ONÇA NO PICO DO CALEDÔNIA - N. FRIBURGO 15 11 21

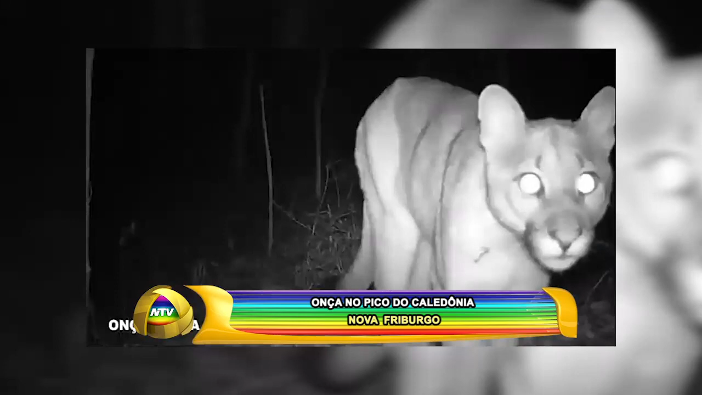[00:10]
de uma onça parda no Complexo do Caledônia, no Parque Estadual de Três Picos. Essa é a terceira vez que o felino é fotografado e filmado no ano de 2021.
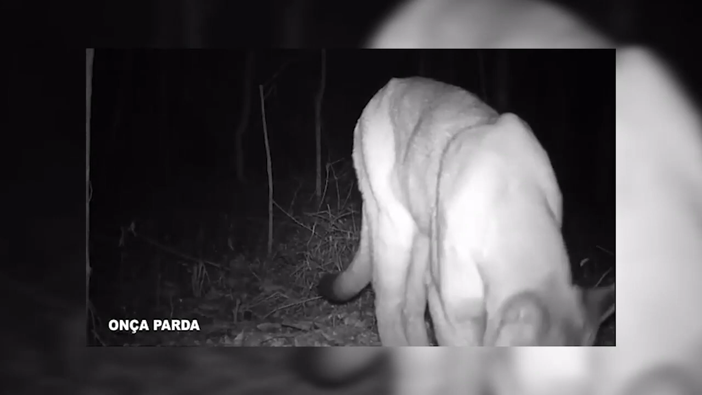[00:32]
de 65 mil hectares, abrangendo as cidades de Friburgo, Teresópolis, Guapimirim, Cachoeiras de Macacu e Silva Jardim.
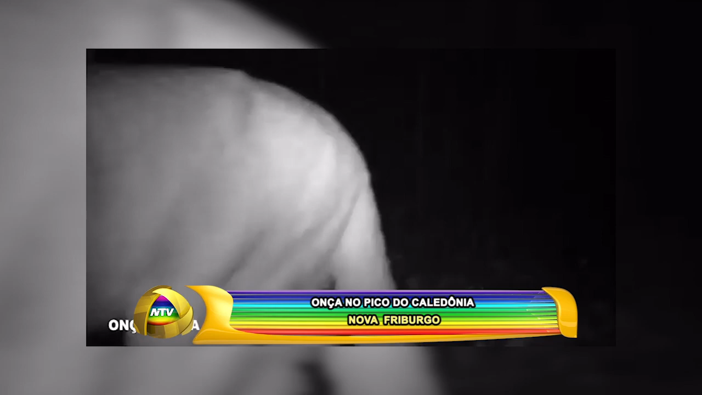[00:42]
Os dois primeiros flagrantes da onça pintada aconteceram em julho e o mais recente no início de novembro.